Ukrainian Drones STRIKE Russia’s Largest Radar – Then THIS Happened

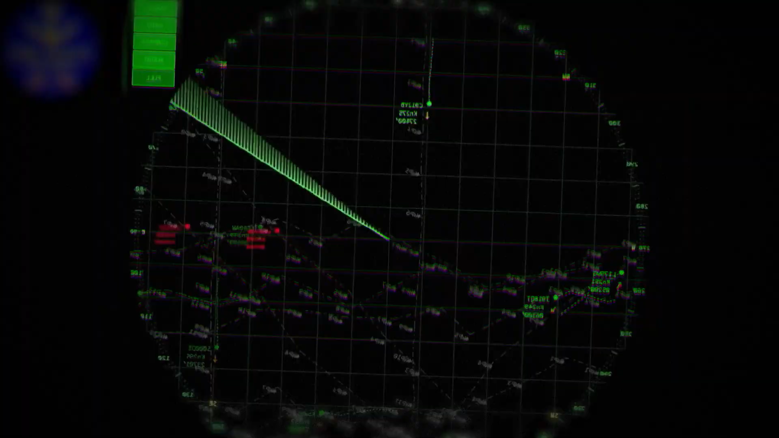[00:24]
Ukrainian FPV drones heading straight for the heart of Crimea's most protected, most heavily defended airspace.
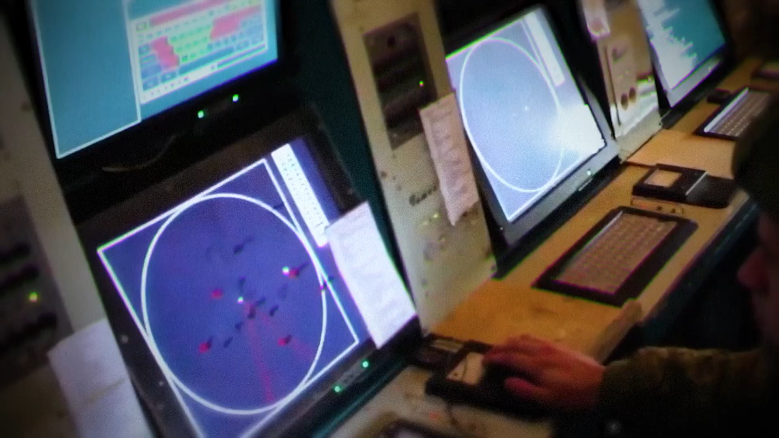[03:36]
So, to avoid tracking every tree and rock, the system is programmed to filter these targets out.
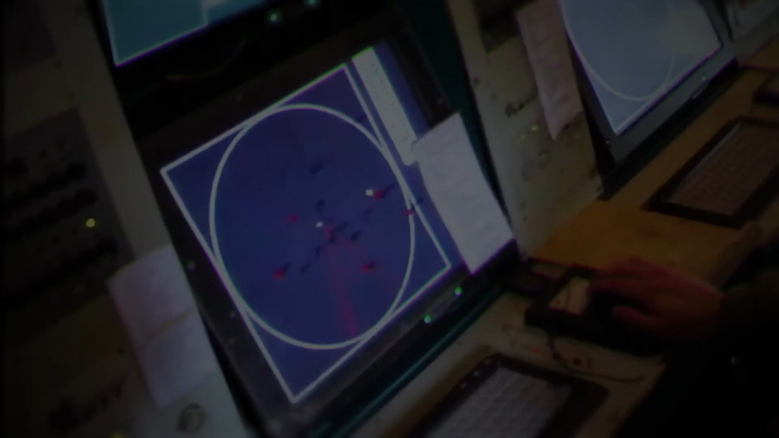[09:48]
The massive Podlet K-1 radar on Mount Etrie could see aircraft at 300km.